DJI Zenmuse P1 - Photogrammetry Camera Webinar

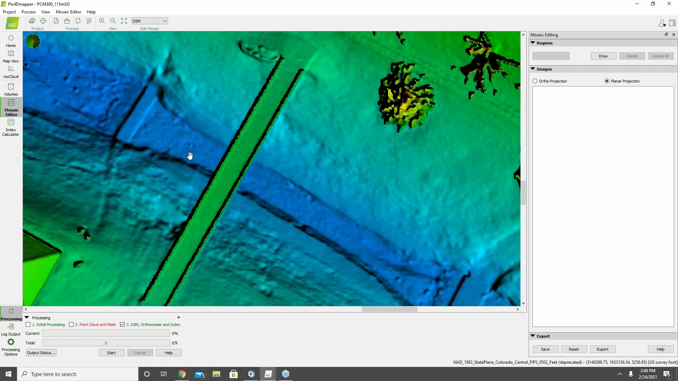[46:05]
certainly you don't get very great digital surface model data for down in the water,
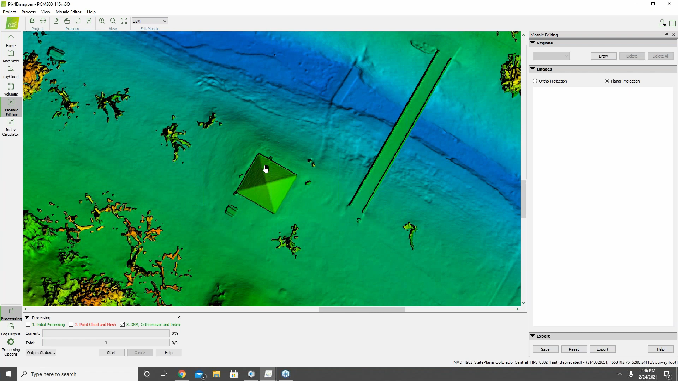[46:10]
but got good data for really everywhere else, I think, across the project here.
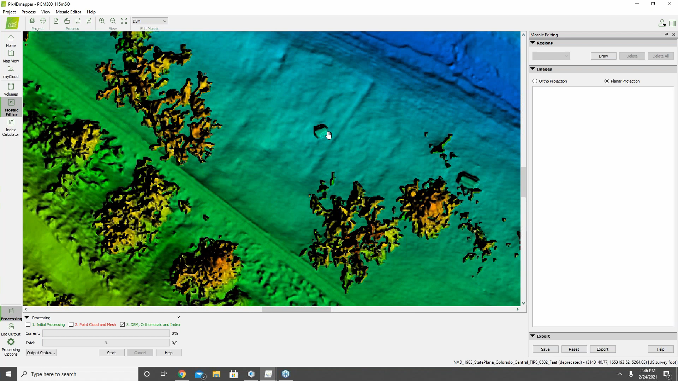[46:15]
And you can make out the picnic table that was in that area right there. The train tracks going through this area here in the middle.
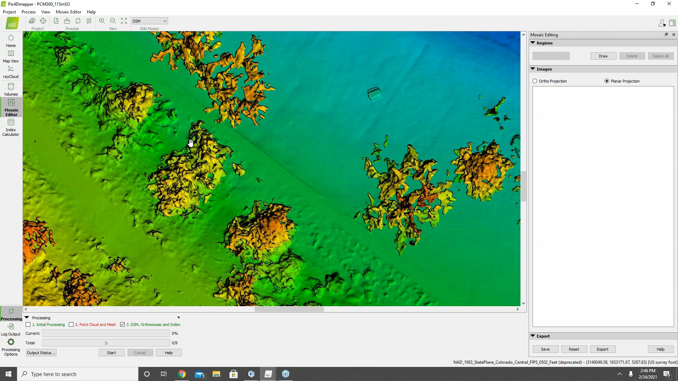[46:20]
We kind of come down this way. The other bridge kind of going across and the fortification to riprap kind of blocks they have here at the bottom of the bridge area. The rocks that really pop out, not so much in the orthomosaic, but when you turn on the DSM, you can see those rocks much more clearly. It really represents those.
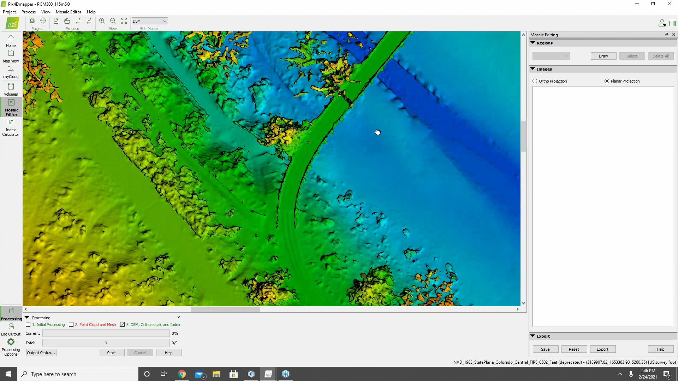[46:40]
And then, of course, as we come back up here, really good crisp details.
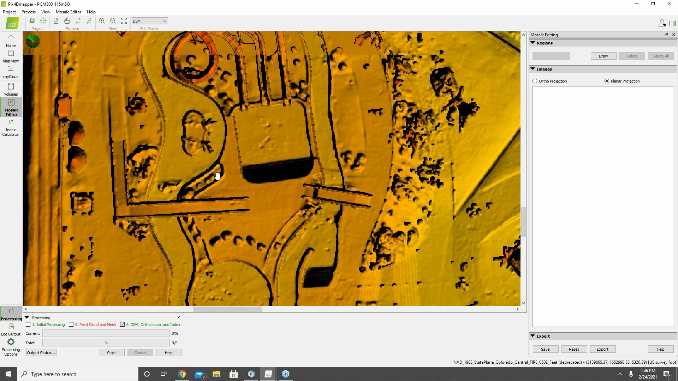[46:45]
You can even see like right here, this is an example with the digital surface model, that as we zoom in just a little bit more,
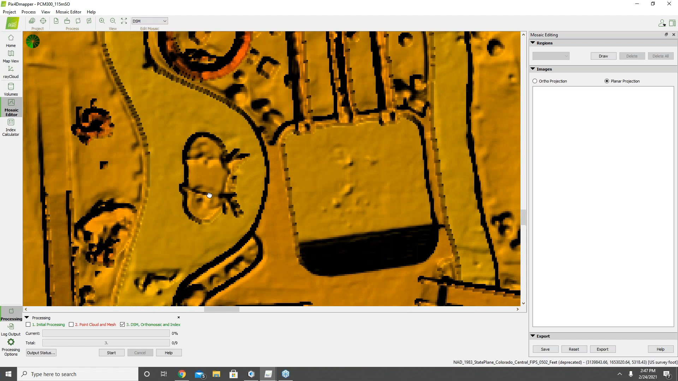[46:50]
you can see that this is actually where they had some palm trees had been taken down and were laying
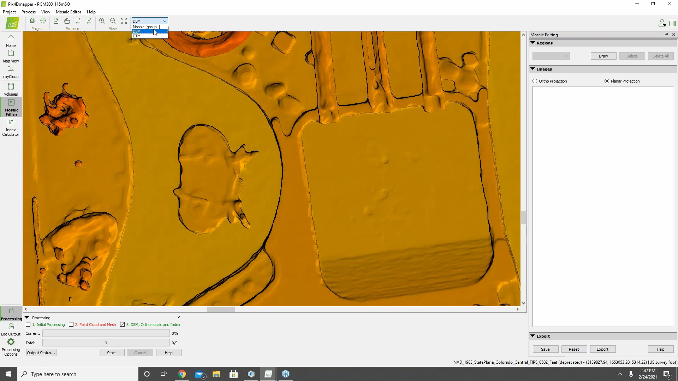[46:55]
across to the concrete abutment there in the area.
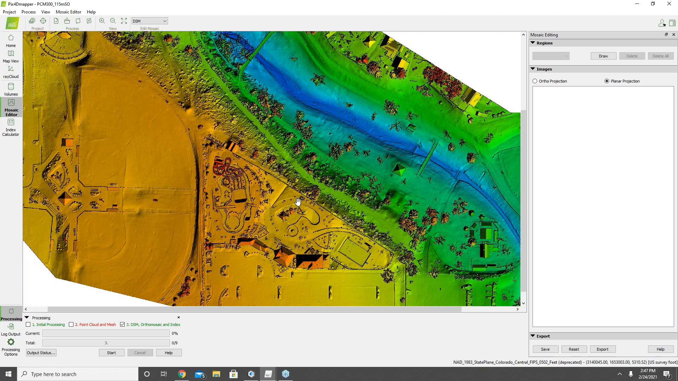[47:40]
And see here, if we come back in here to Terra for just a moment, I wanted to kind of, well, this was the first example here that I did with the water park.
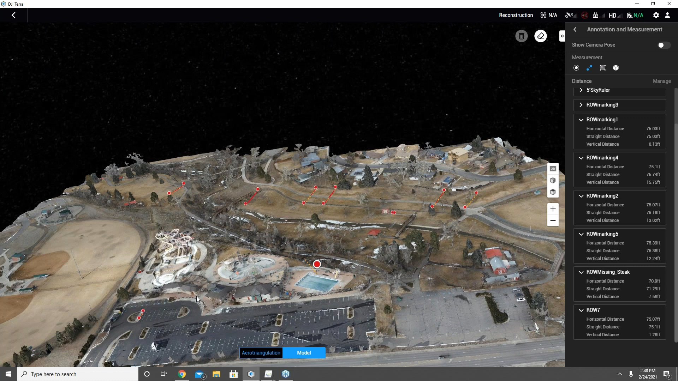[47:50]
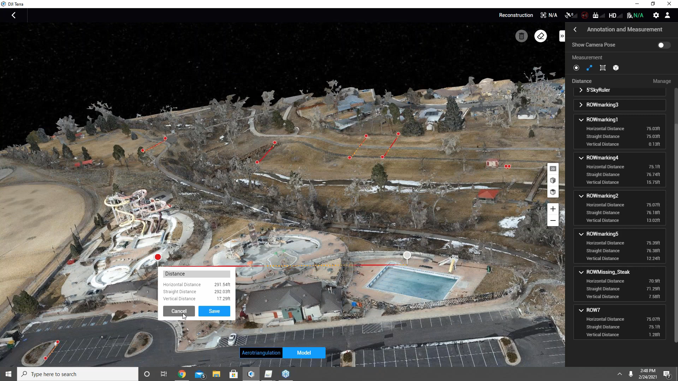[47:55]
And the quality of the mesh that came out of the water park here, especially with the slides and whatnot, I was really impressed with.
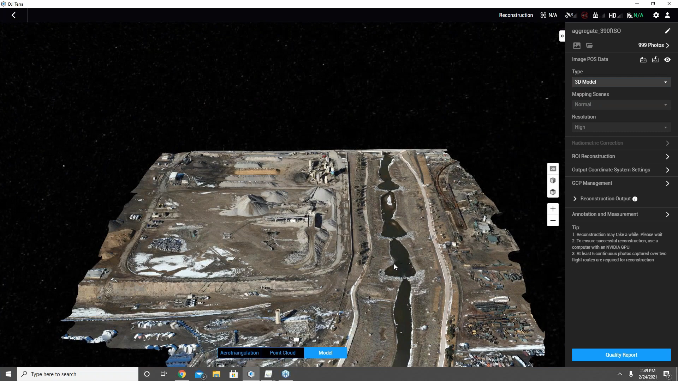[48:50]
And you can really make out great details here of the
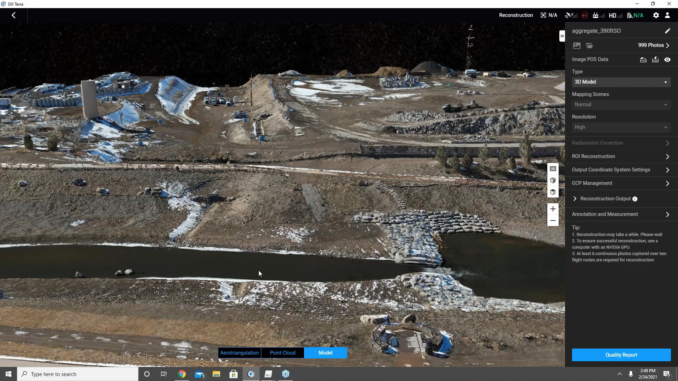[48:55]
flood abatement issues that they've put in, or sort of the water flow, hydraulic features around to control water flow here in the river.
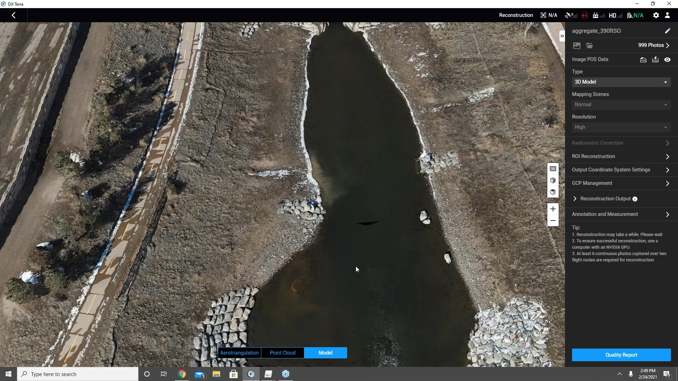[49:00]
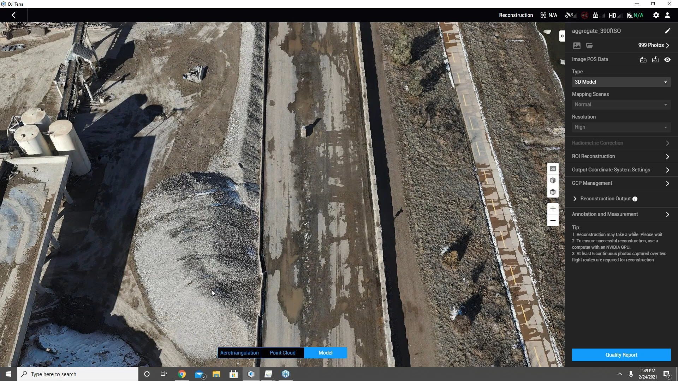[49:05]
And then when we come over, really good sharp details on all the componentry around the aggregate plant
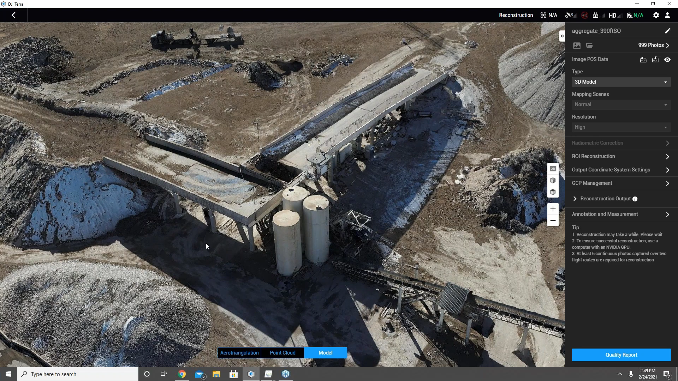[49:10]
itself as far as all the ramps and the conveyor belts and machinery all have just stunning, I thought, detail where you can see the actual individual rocks here on
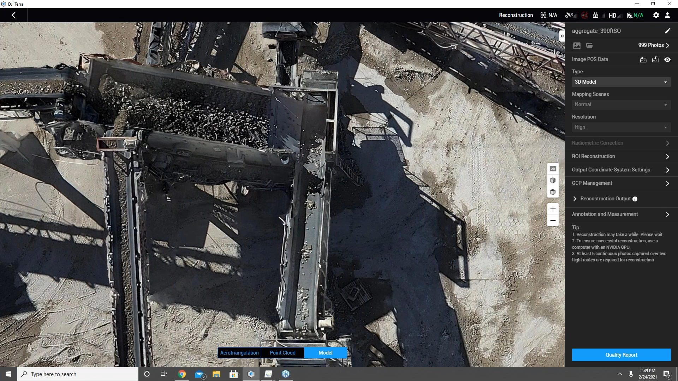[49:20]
the conveyor belt going up and doing size comparison, if you will, here.
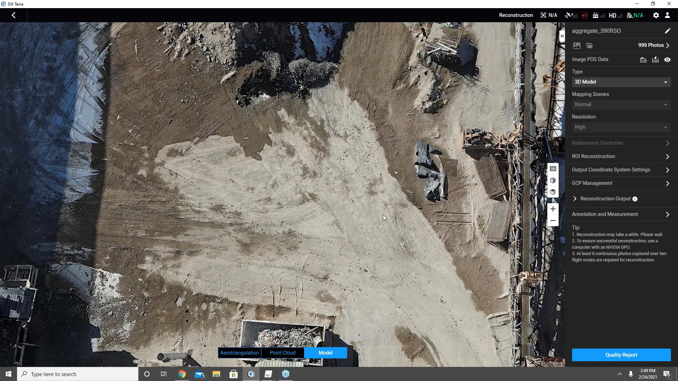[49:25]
But very nice quality data that once again went very quickly.
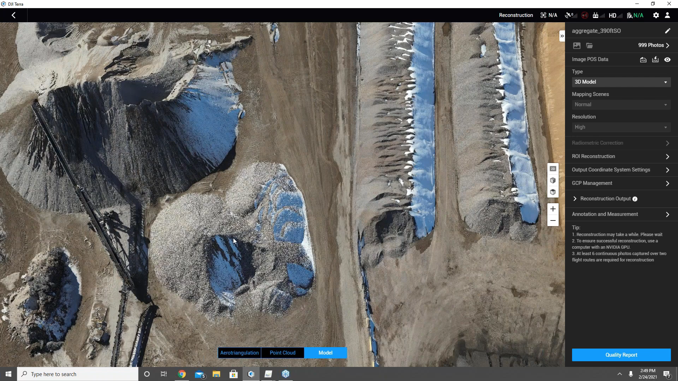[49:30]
And we can see here in this particular model, this is the 3D mesh.
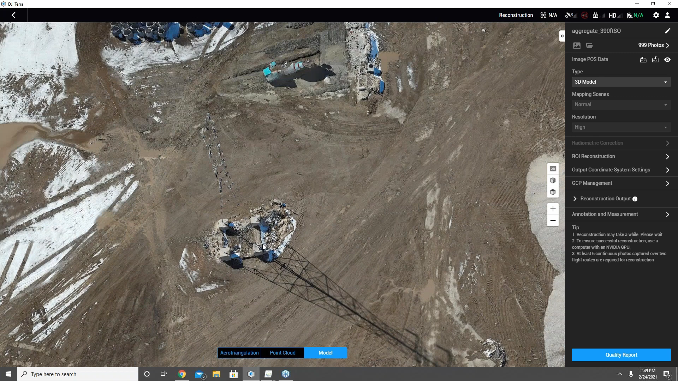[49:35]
And so here, the 3D mesh, or actually the model, if we turn on the point cloud data, take it just a few moments to load.
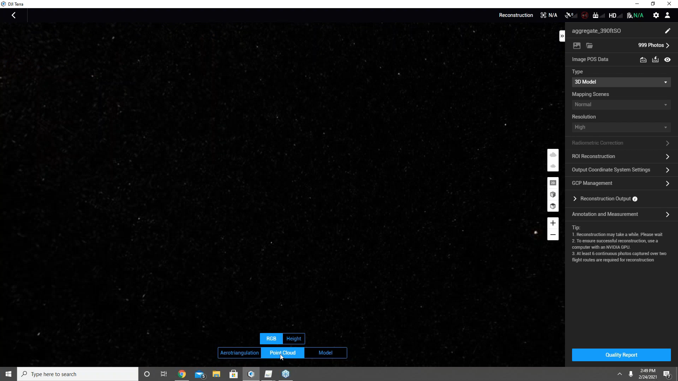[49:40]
Here we can see in this data set in the point cloud, that the software was actually able to get the power line data very well, I thought, kind of above here, if we kind of come down.
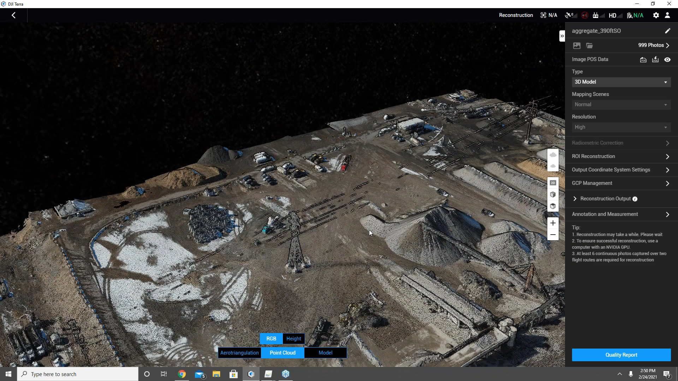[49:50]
It didn't get every last little bit of power line, but you've got enough of it there that you can certainly, I think, connect those bits together and understand the amount of sag that you have in the power line.
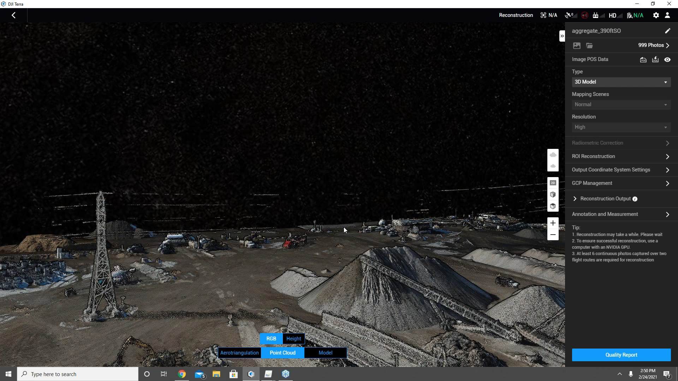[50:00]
And the 3D mesh, or I'm sorry,
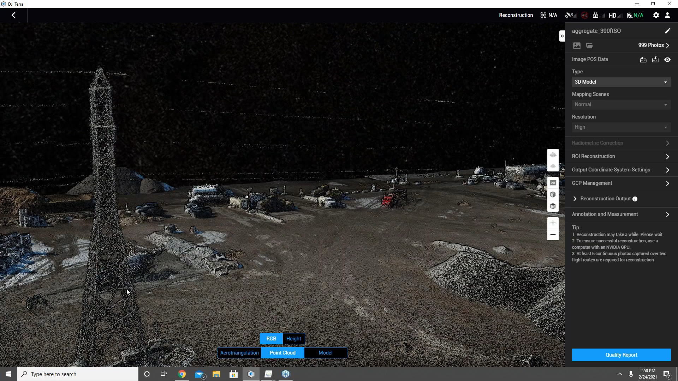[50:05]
the point cloud for the towers came in very well also.
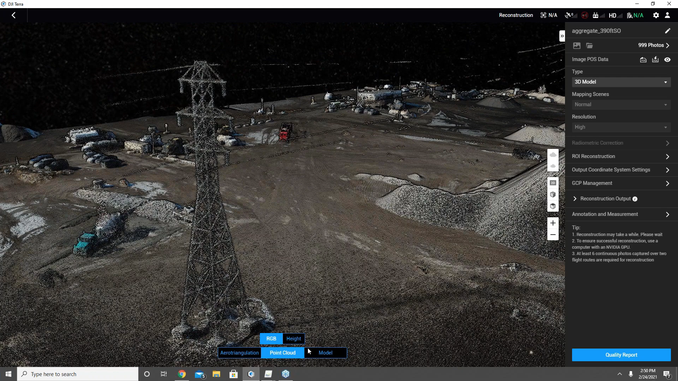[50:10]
Unfortunately, they didn't seem to quite reconstruct in the 3D mesh, but that's okay. You got some more questions, sir? Yeah, so, yes,